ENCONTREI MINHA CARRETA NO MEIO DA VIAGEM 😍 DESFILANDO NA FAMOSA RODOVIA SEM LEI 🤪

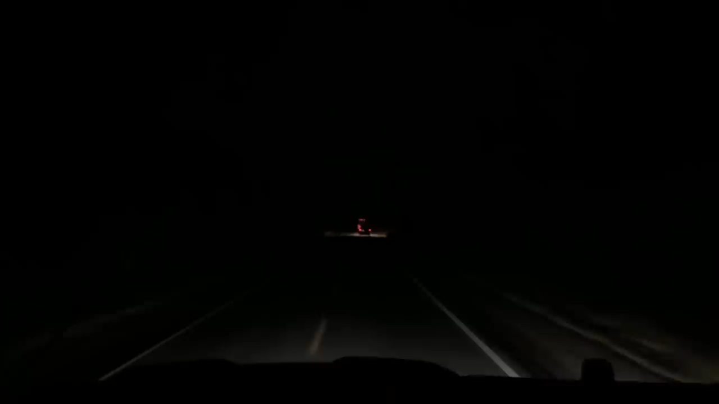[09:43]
O outro rapazinho da Fiorino lá, que eu esqueci o nome dele agora, foi pra Paulo Afonso. Agora eu tô juntamente ao Magnata. Unidade 700 e pouco de FM. Da vanzinha aí, ó. Pisar aqui pra alcançar isso. E o... Seco. É seco alguma coisa, velho. Seco dos Lombra. finalzinho do seco, o banco do passageiro é todo som, velho.
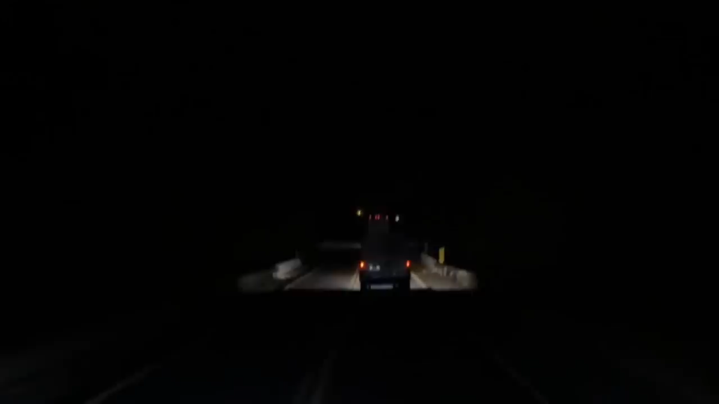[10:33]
Vou lumiar aqui pra vocês verem. O que é aquilo lá, ó?